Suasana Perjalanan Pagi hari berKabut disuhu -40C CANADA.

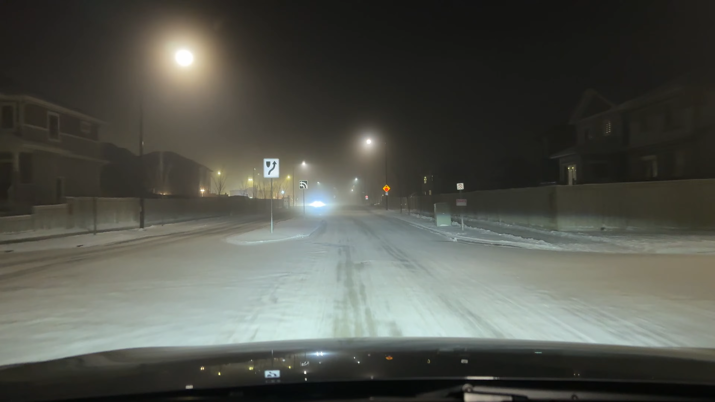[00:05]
orang sini ini suka nggak tahu gitu ya kalau ini winter gitu ya. Kadang mereka terlalu yakin dan terlalu pedenya dengan tire-nya mereka. Mobil gua kan winter tire gini lah. Apalagi truk-truk gede gitu merasa kayaknya udah paling.
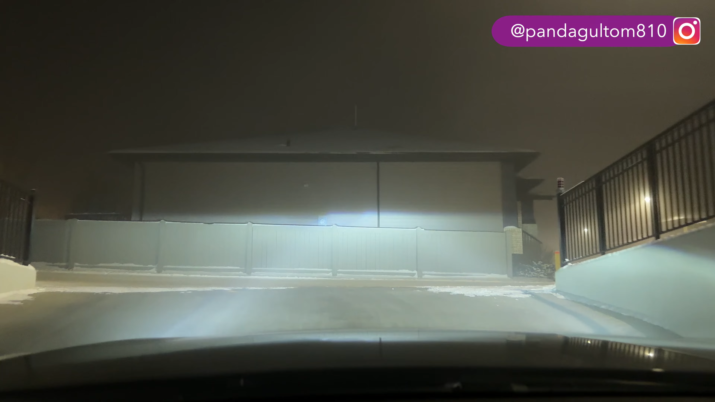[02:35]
Jadi berkabut pandangan pendek, aku nyalain lampu kabut nih. Ya seperti gini lah perjuangan hidup di Kanada. Mungkin keluarga gue atau teman-teman gue yang di manapun nggak ngelihat gitu ya, kayaknya si Victor enak banget hidup sana.
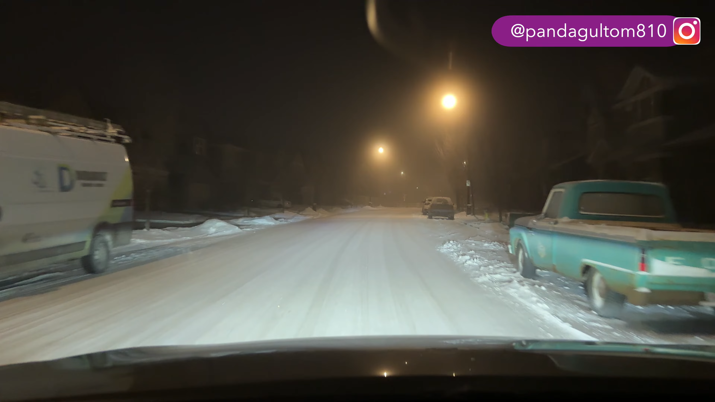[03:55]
Tapi aku libur sih, Sabtu ini aku libur. Nah itu mobil tuh terperosok atau gimana? Oh iya nih, itu mobil kayaknya ada masalah deh. Terperosok deh kayaknya itu mobil tuh.
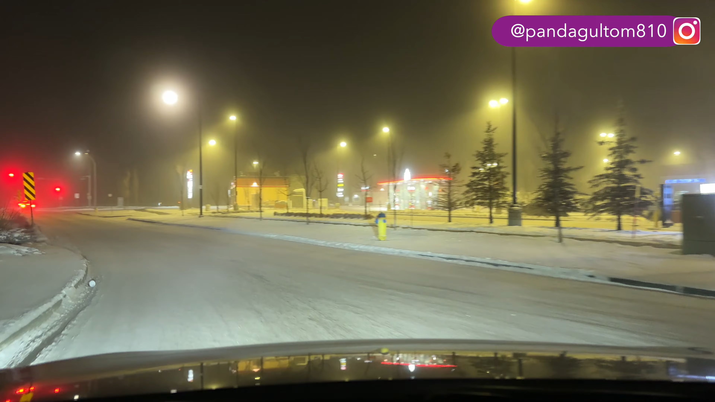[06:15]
Sekarang gua kalau biasanya kan belok kiri kan megang satu, terus harus megang dua tangan karena dia suka ngebanting. Wah, hari Minggu gini ada juga orang yang kerja ya. Tuh kayak gitu kan pantulan lampu ke jalan itu tuh kayak gitu tuh udah mulai landing. Kayak tinggal di kota mati ya.
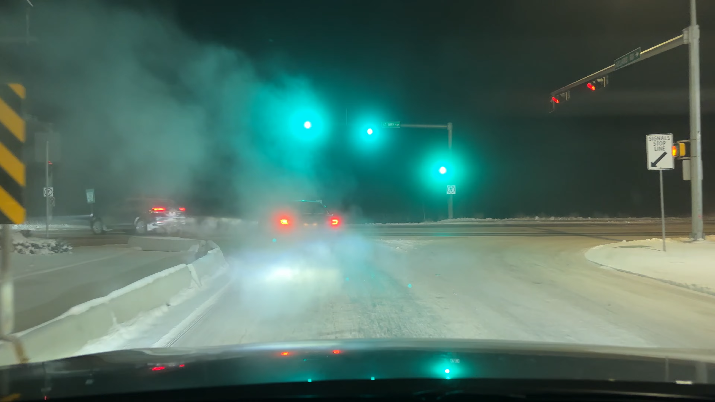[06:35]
Ya inilah, kalau summer kan beda ya guys. Kalian udah lihat video-video aku sebelumnya. Kalau winter ya kayak begini. Perjalanan kalian tuh kerja tuh kayak begini. Tuh aku udah, aduh gila, gak bisa ngeliat jalan guys. Karena ini kabut plus asap dari mobil-mobil itu. Ya paling untuk keamanannya tuh aku harus pasang lampu hazard nanti kalau misalnya pasang lampu jauh. Nah kalau pasang lampu jauh kayak gini mungkin masih bisa kali ya.
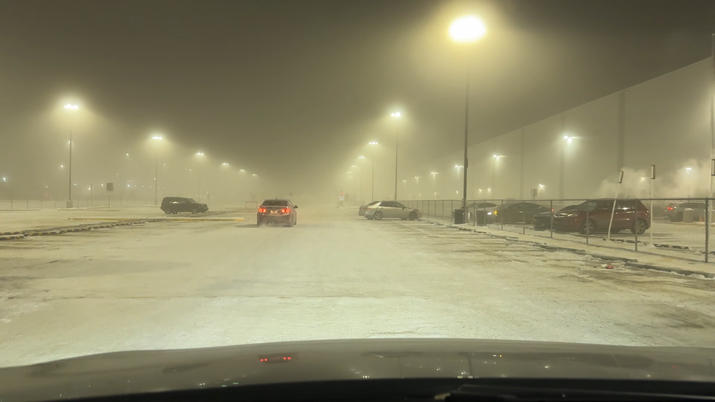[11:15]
Nah ini seperti ini guys. Ini pasti sepi nih, anak-anak pada ada yang bolos. Kalau bolos kita cuma kena poin 1.5 attendance point. Yaudah ya guys, aku udah sampai nih, aku mau set up. Ini aku dulu. Puji Tuhan aku udah sampai dengan selamat.